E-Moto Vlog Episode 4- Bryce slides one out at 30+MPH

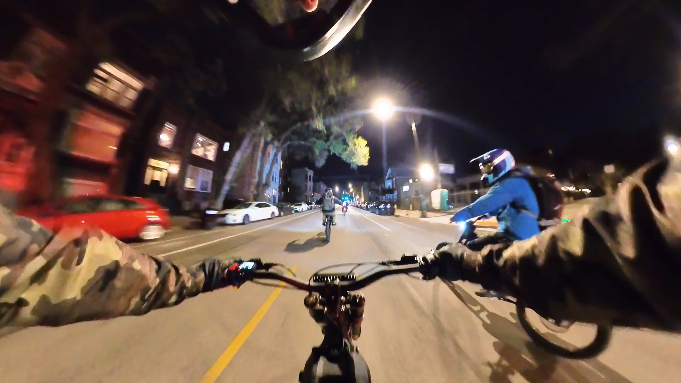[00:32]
definitely a massive fucking tire for the sir on oh that thing looks like it hooks up pretty well although it is not balanced I can see it fucking going so oh I guess that's just a trim oh my god dude that parrot is fucking sick what the fuck that shit is so fucking sick
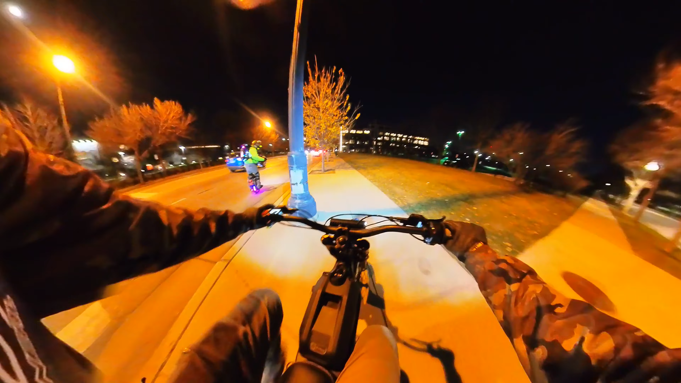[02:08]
holy shit holy fuck that was wild I'm glad he's okay glad that didn't roll into my front fucking tire
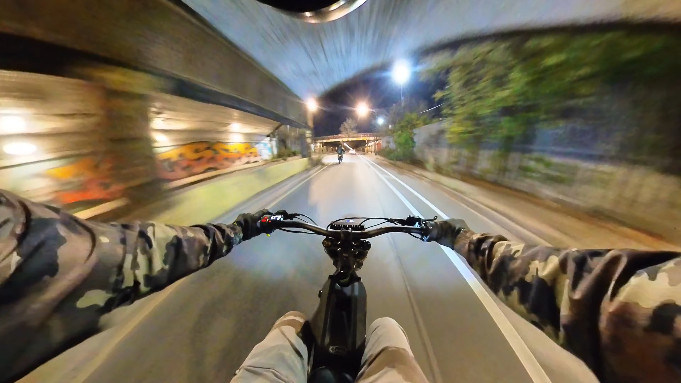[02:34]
bird man went down hard I got it all on camera though oh yeah my shoelace just feels like it's about to fall off
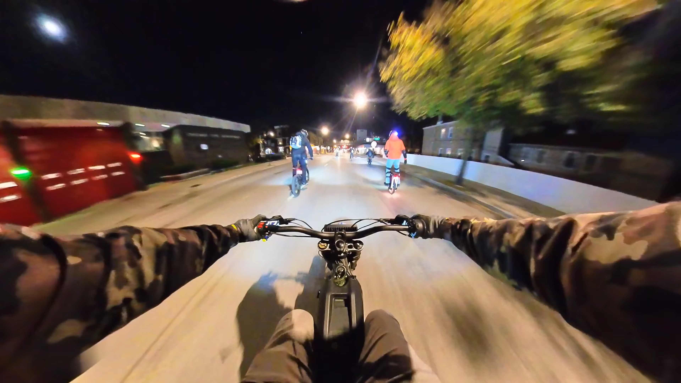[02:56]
oh my god oh the traction lost on his fucking rear tire that's so sick
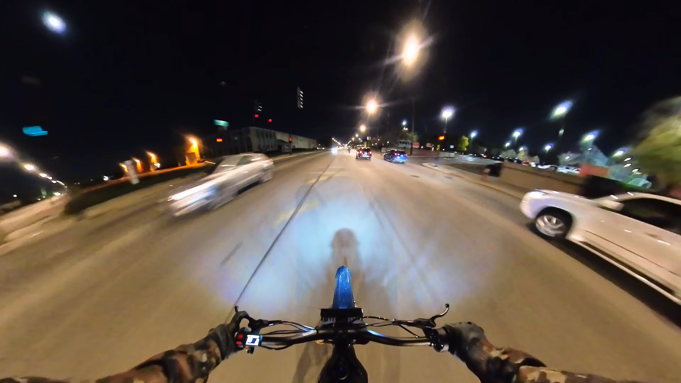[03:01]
I cannot wait two more weeks he said two more weeks he said and I should be able to get a ko on my bike hell yeah oh shit we're going past the prison right now I don't know which prison this is exactly I would never want to end up here though it looks absolutely terrible and then again all prisons look terrible so uh knock on wood I don't end up in such a hell hole god damn what the fuck is this place
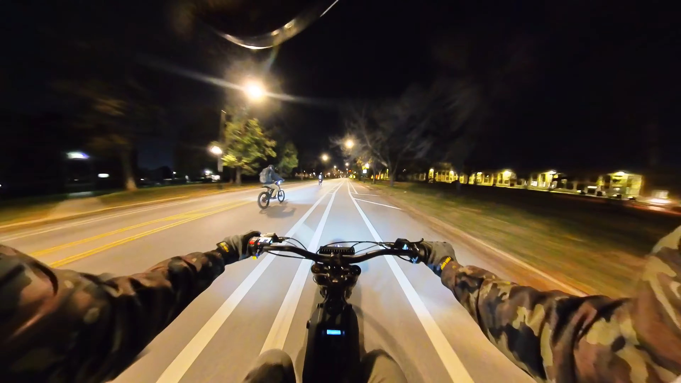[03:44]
oh his fucking rear tire just sounds mean oh man shut the fuck up
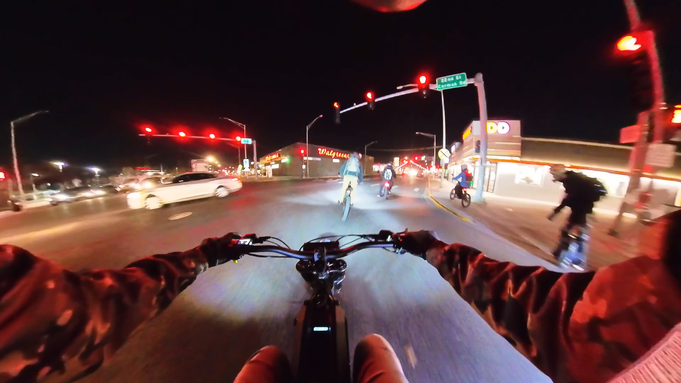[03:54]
aww aww alright who wants to play play chicken with the train aww we can make it
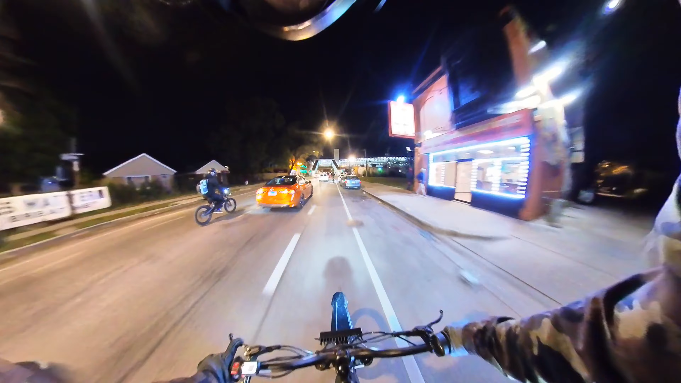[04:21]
Joe always takes the middle lane that's fucking nuts I love that about him though that's so fucking nuts fuck this I'm fucking sending it
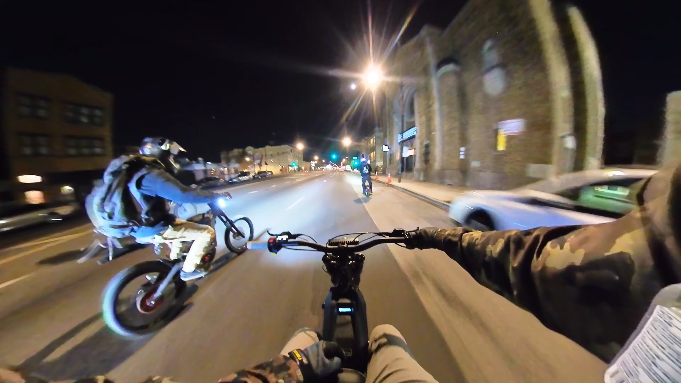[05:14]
here's the west north side northwest side okay Kwasnay I know Kwasnay Kwasnay is we take Kwasnay to get to Fwasta to get onto the Chicago North Branch Trail so we're fucking out west right now we're hitting Kwasnay
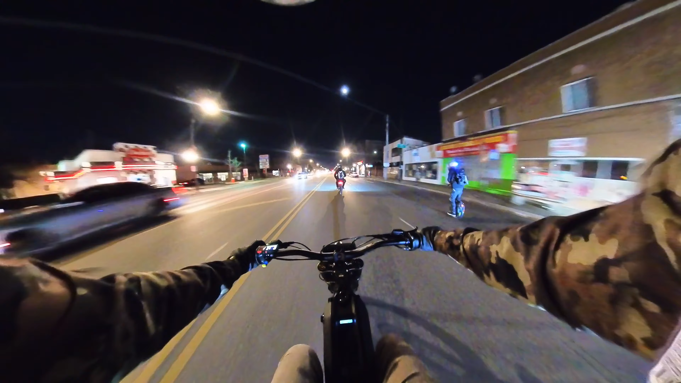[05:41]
in theory you can take that all the way up and I think hit the North Branch I could be totally wrong I don't know maybe I'll do a little fucking Google map animation here maybe not maybe I'll be too fucking lazy you know either way fuck off
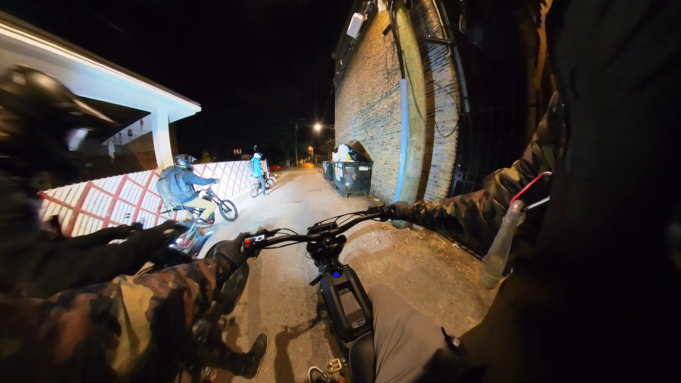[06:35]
oh my fucking god oh it's got a little
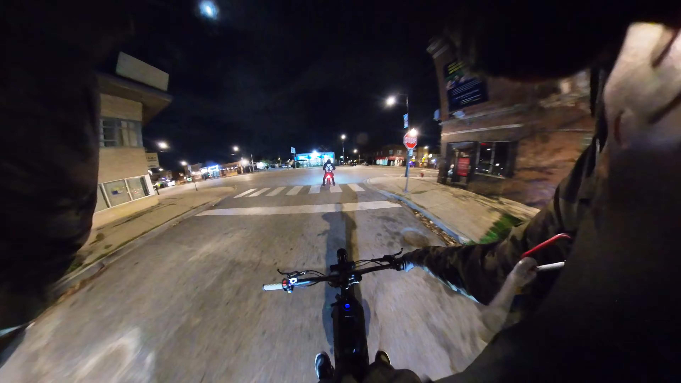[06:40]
chillier I did not even realize that was a cop right there oh man oh okay we're just saying fuck it
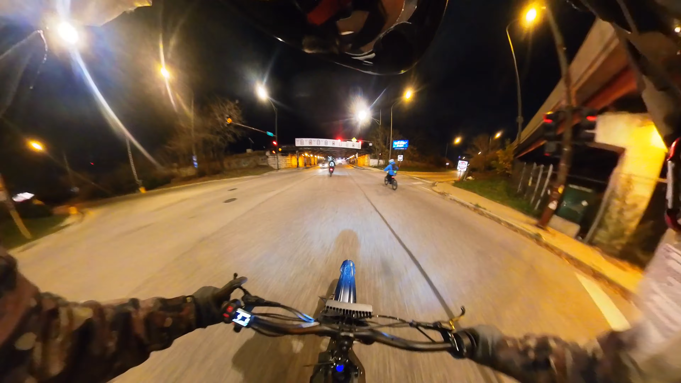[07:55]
this is not a light you want to blow without looking first whoo Stroh's like fuck it oh shit
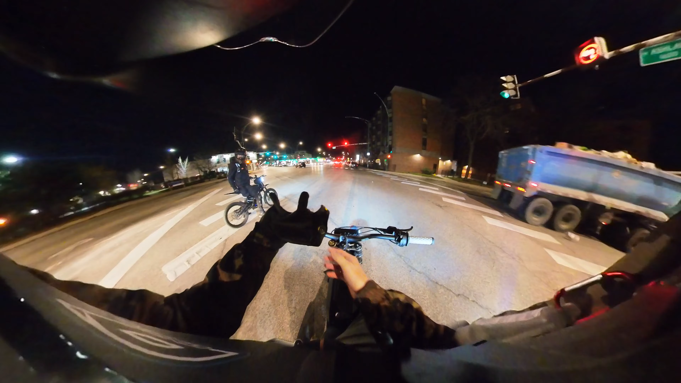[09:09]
like some stupid number yeah it's 55 yeah that's that's oh no Jay's a master pro yeah he was trying to hit 60 over there oh my god that's nuts on a one minute oh don't you fucking pull that in front of us I swear to god
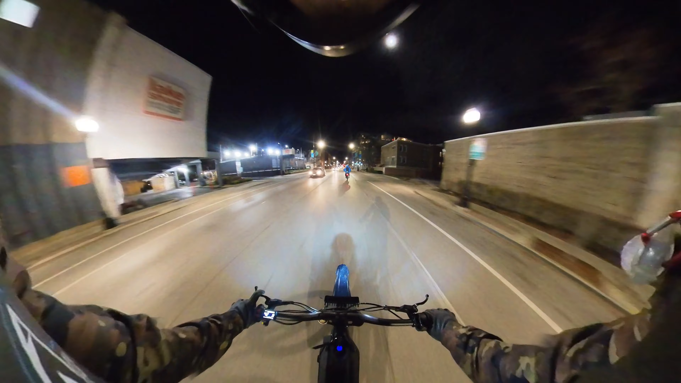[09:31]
oh here we go on the right oh shit wow perfect timing
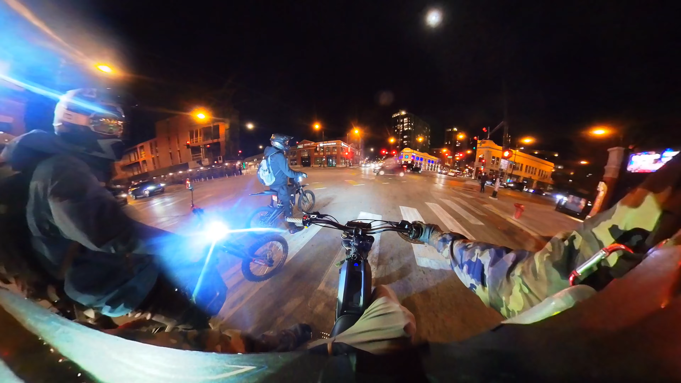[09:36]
oh yeah look at that nice look at Stroh fucking jamming out